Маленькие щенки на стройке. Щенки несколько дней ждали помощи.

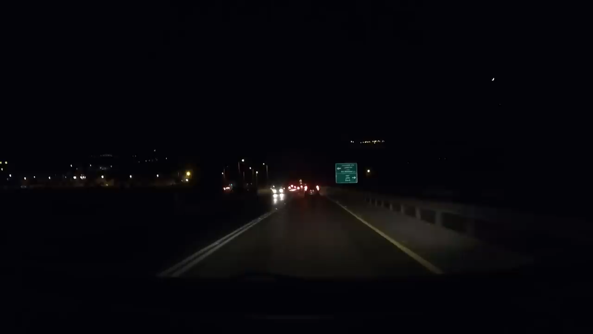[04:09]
В этот же день после работы я поехал в этот город. Я позвонил своему знакомому, который живет в тех краях, переслал ему видео и спросил, может быть, он узнает эти места. Он посмотрел и говорит, Олег, весь этот район одни сплошные новостройки. Я не знаю, где точно находится это место.
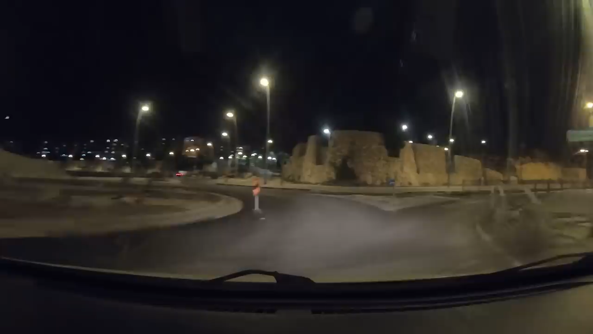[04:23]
Я не узнаю. И добавил, я даже не уверен, что это вообще там. В одноминутном видео, в котором человек рассказывал про щенков, был момент, когда он поднимает камеру и видно дома вдалеке. То, что я сделал, я остановил видео в этих моментах и сделал несколько фото. Ну, как бы вытащил фото из видео.
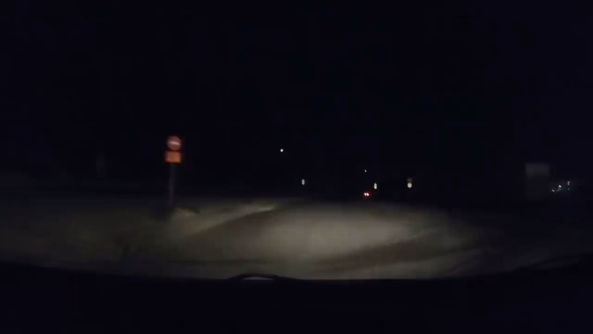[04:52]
Когда я приехал в этот город, было уже 10:30 ночи. В городе несколько районов новостроек на довольно-таки большом расстоянии друг от друга. Объехав несколько районов, я понял, что это бесполезное занятие, потому что в новых районах нет освещения ни в домах, ни на улице.
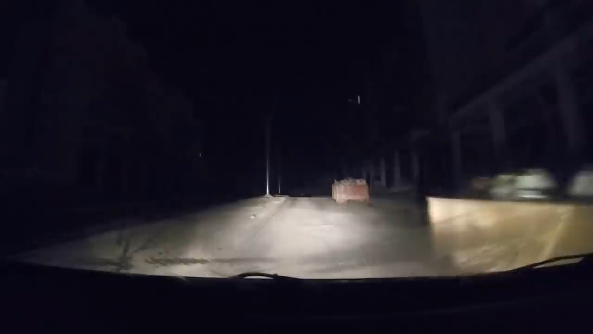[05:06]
Ничего даже близко похожего я не нашел. Искать таким образом в полной темноте – это было невозможно. Я решил приехать на следующий день утром.